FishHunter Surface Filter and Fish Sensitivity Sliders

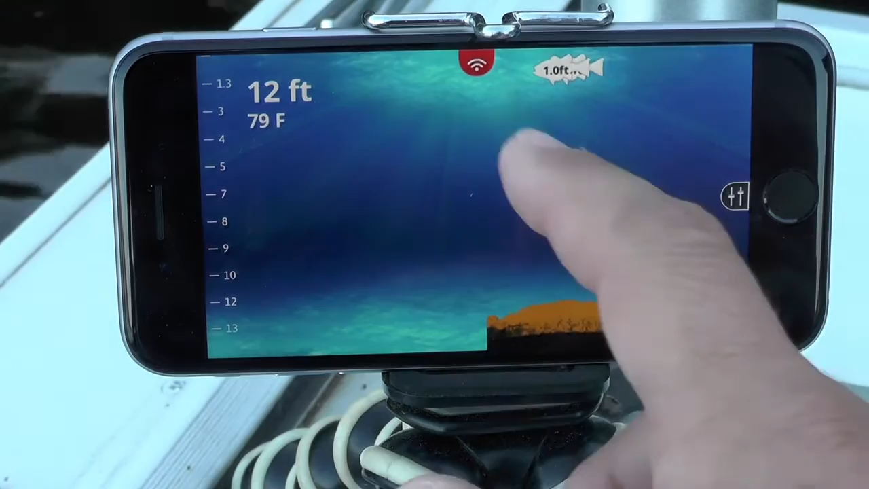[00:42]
On screen: depth 12 ft, water 79°F
familiar with what surface reverb looks like this is what surface reverb looks I put the sonar into its raw data mode and you can actually interpret all of this information yourself and try and see if you see any fish sharks in the water. Now this may be a fish here coming across the bottom of the sonar just sort of checking things out but when we're talking about surface reverb we're really talking about this sort of red yellow orange mixture at the top and as you have windy wavy you know conditions or you're in a very deep water you're going to see this surface reverb can increase substantially over time based on the conditions.
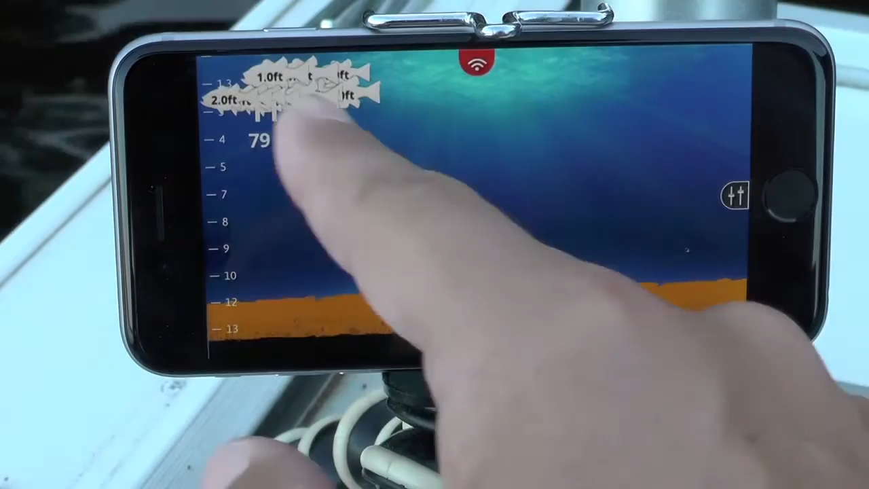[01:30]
Now I happen to be in very calm water so that surface reverb is really nice it's really thin and that's excellent when you're fishing in shallow water but in some cases when you go back out of this view and you go back into your fish view you're going to see a clump of fish at the surface and in some cases you're going to want to eliminate or see if you're going to eliminate those fish. There's really two ways that you can limit those fish when using the fish hunter pro or 3d and that's either to adjust the surface filter or adjust the fish sensitivity slider. So right now on the surface filter I have it down to one foot of water so I've got a fish there it looks like at 1.9 feet but if I have a lot of surface reverb and I don't really believe that's a fish then I can turn down the surface filter you can see at two feet now it's not marking any fish that are less
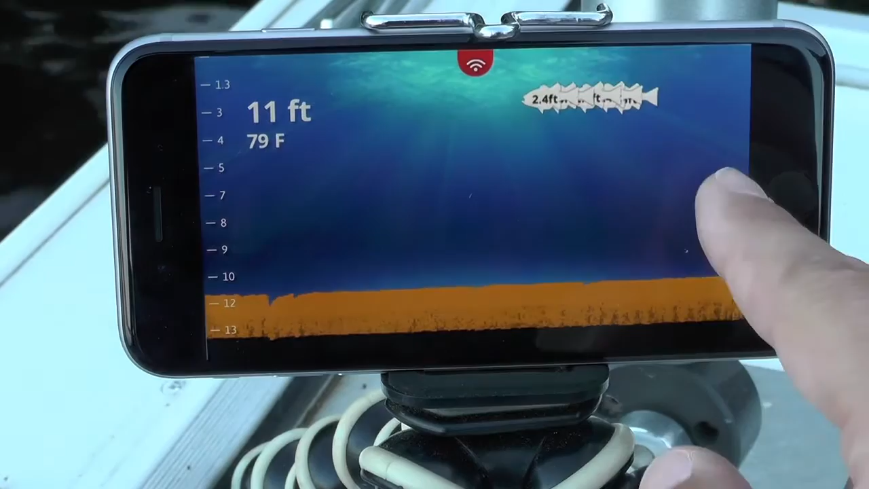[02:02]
On screen: depth 11 ft, water 79°F
than two feet into the water and it's got a clump of fish here at two feet. If I want to get rid of those fish on the fish sensitivity and say no I think three feet's better for me now I've cleaned up my screen I have no fish showing on the screen let me take a look at the raw data to see
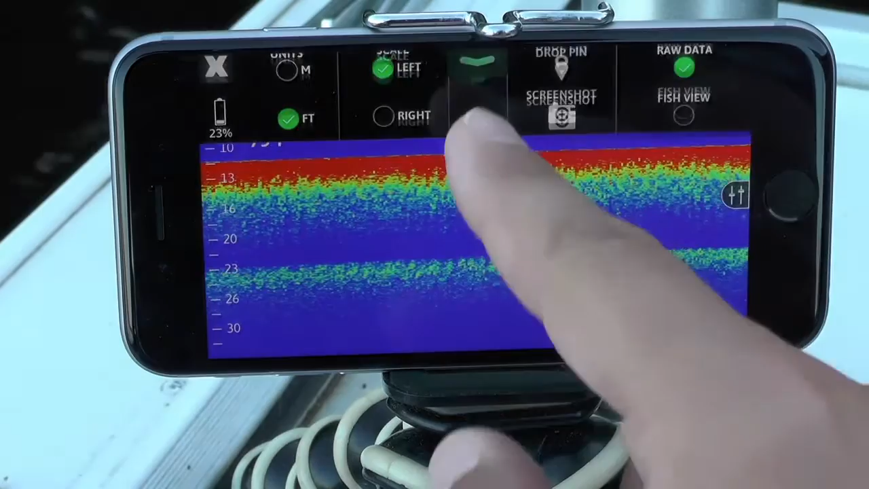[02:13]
if there's actually any fish there mmm I don't believe these are fish there's not fish arcs here that's just surface noise coming off the the actual sonar itself because I'm in this shallow water
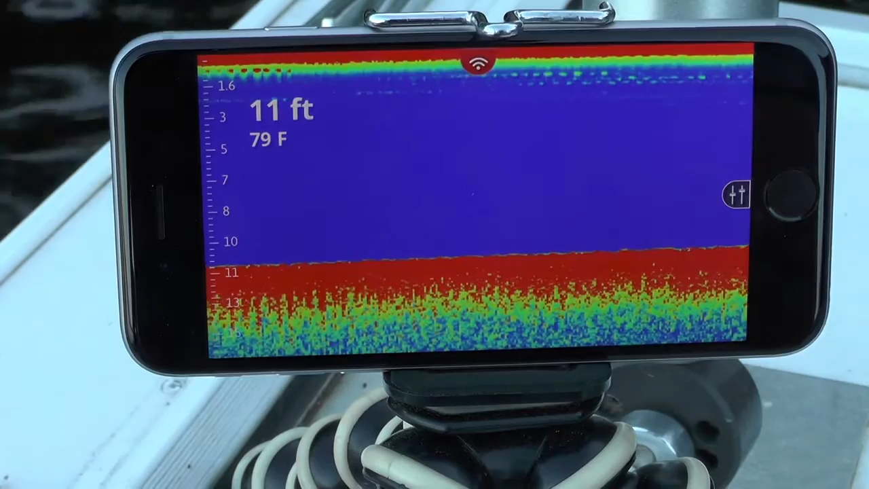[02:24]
On screen: depth 11 ft, water 79°F
so I've been able to get rid of that just by going into my fish view just by playing with this setting on the surface filter getting rid of the surface filter look if I put it back to one all those fish
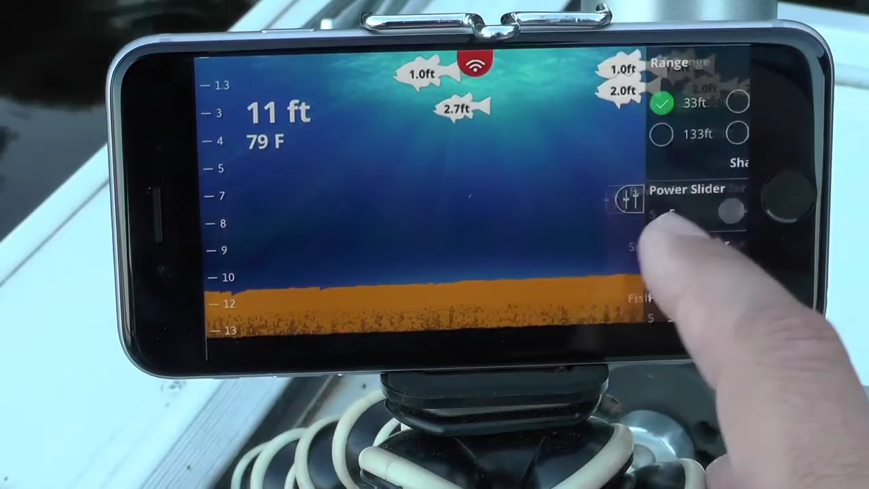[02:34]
On screen: depth 11 ft, water 79°F
appear I can just eliminate two feet of the surface I can eliminate three feet of the surface and boom
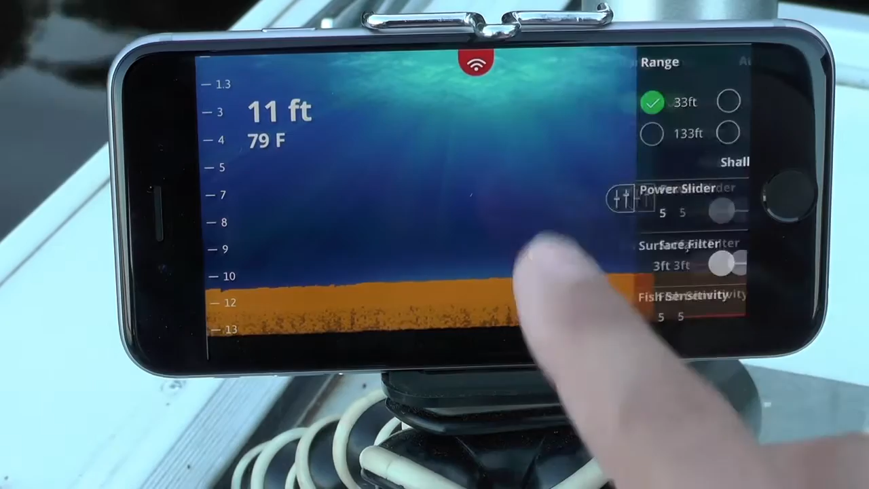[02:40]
On screen: depth 11 ft, water 79°F
I have a nice clean screen that's going to make sure it only recognizes fish when their fish are shown in the water column so that's how you very quickly can adjust the fish filter sorry the surface filter and the surface filter will default back to this position when I open up my fish under pro next time in the future the other way I can also do that is I can go back to the first and the surface filter
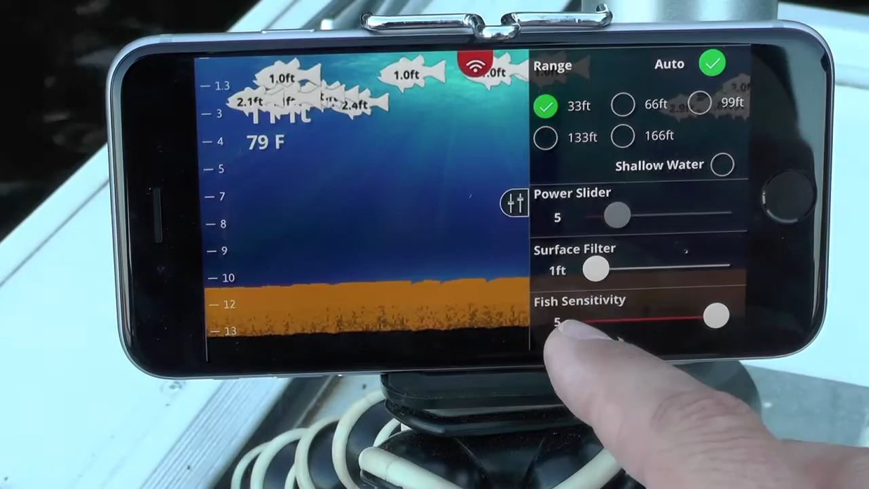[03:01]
On screen: water 79°F
and adjust that back to one and see all those fish up there now I can start adjusting the power fish sensitivity slider down to one and you can see all of my fish have gone now and
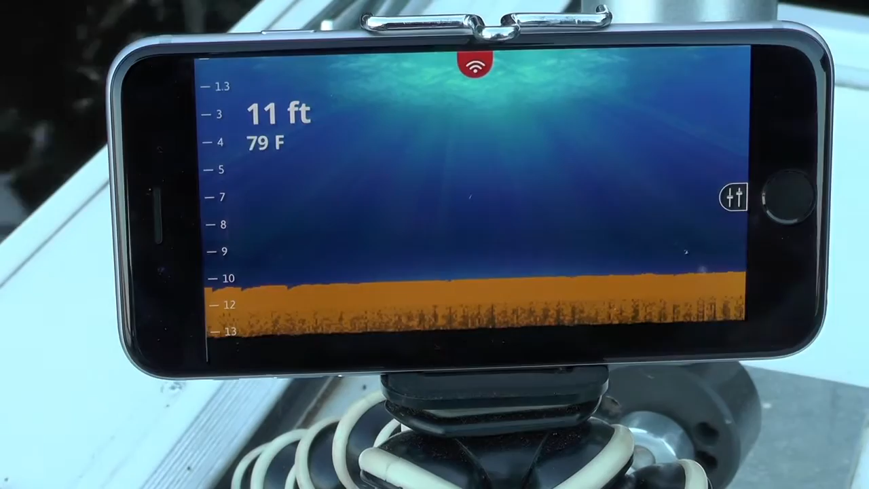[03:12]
On screen: depth 11 ft, water 79°F
that's because I'm only marking fish of a certain size so when I get down to fish sensitivity of one I'm I'm really marking very large fish and as I go up to two a little bit bigger a little bit bigger to three
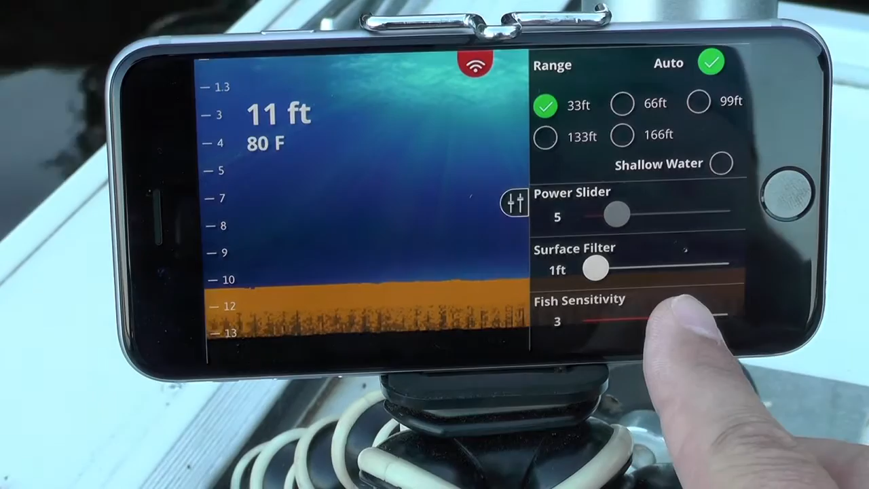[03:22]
On screen: depth 11 ft, water 80°F
four and as I go all the way to five then I'm marking very small fish disturbances in the water
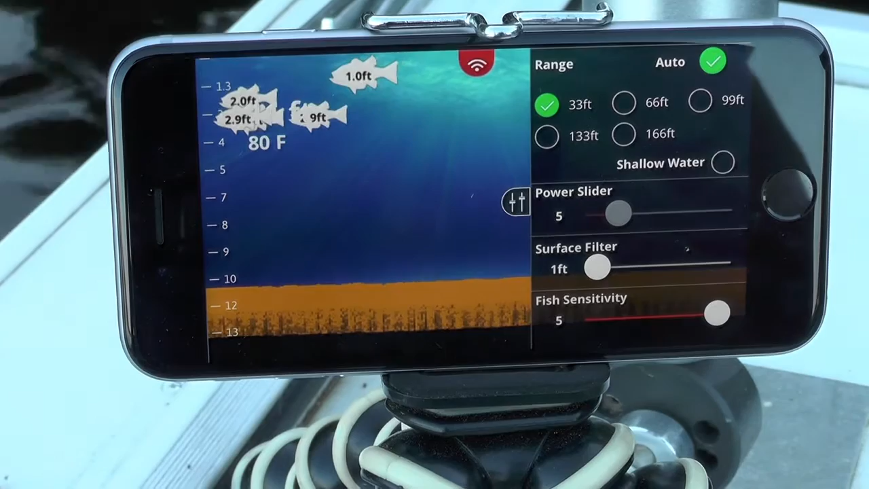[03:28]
On screen: water 80°F
so you might ask why you're doing that obviously if you're looking for small minnows and you're looking for sort of bait areas where your larger fish may be hanging out having a low sorry a high fish sensitivity is really powerful for helping you find the bigger fish also for shrimp fishing and some of the other fishing uses that our sonar is used for having high fish sensitivity allows them to pick out small bait fish and small shrimp also in the water so these are the two ways that you can actually adjust the seeing
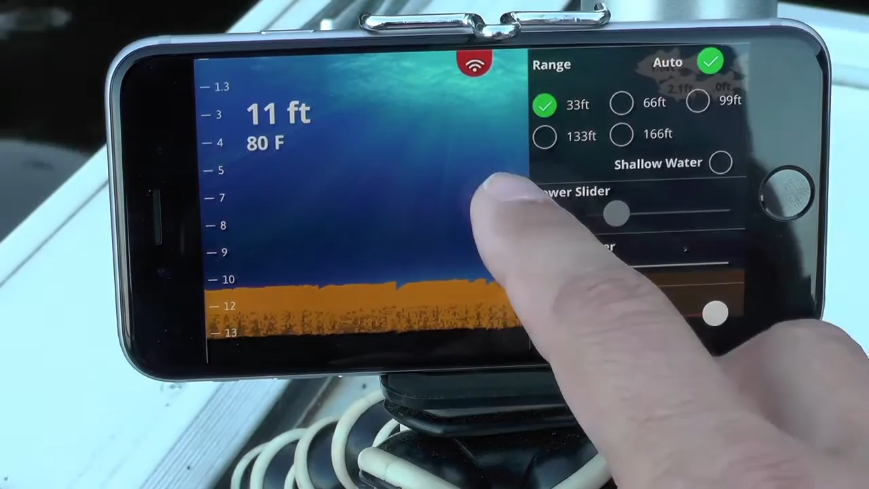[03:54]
On screen: depth 11 ft, water 80°F
fish on your screen I got a couple fish there if I don't want the first three feet of the water I can get eliminate them
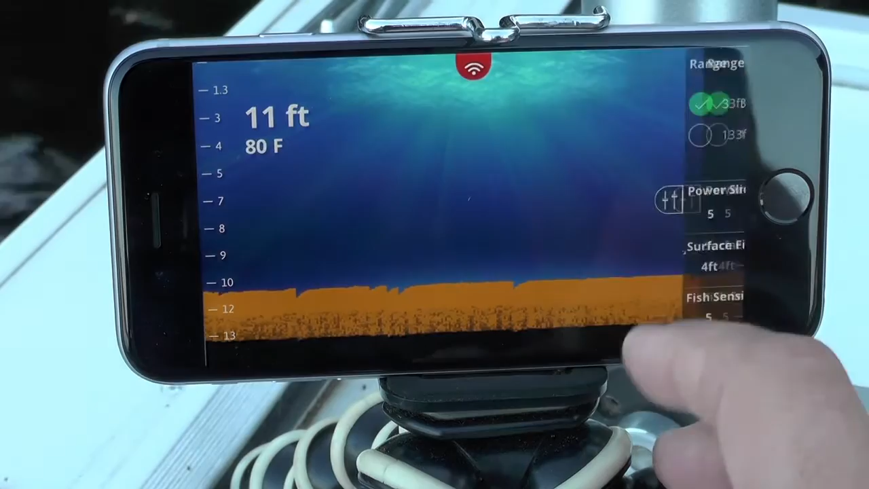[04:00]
On screen: depth 11 ft, water 80°F
and then if I actually want that part of the surface but I only want big fish then I can turn the fish sensitivity down and I can get rid of the fish that way so two excellent uses of the side scale
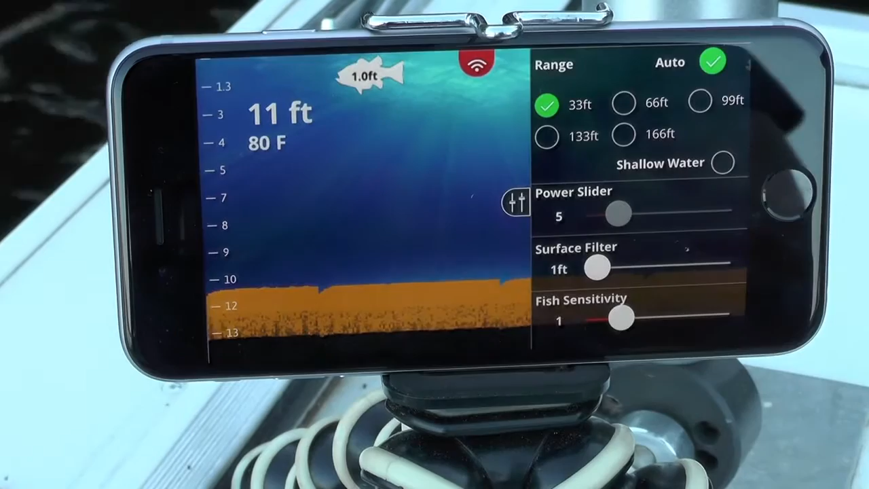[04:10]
On screen: depth 11 ft, water 80°F
to basically personalize and give you the best possible experience when using your fish under pro or fish under 3d